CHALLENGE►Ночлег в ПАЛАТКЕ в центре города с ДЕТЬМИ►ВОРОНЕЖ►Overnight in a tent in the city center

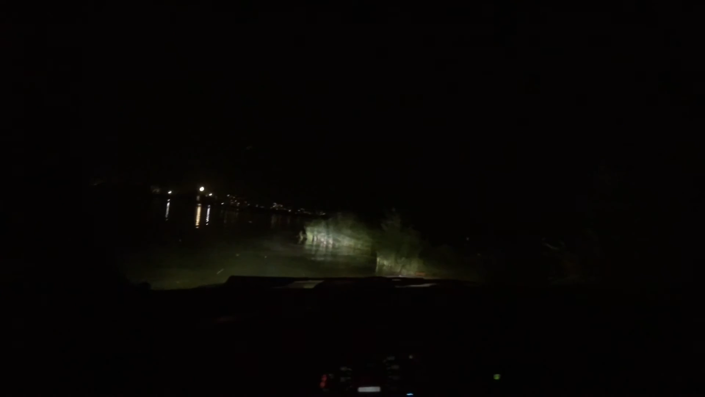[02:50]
А вот тут можно встать, вот тут. Вот тут справа, Паш.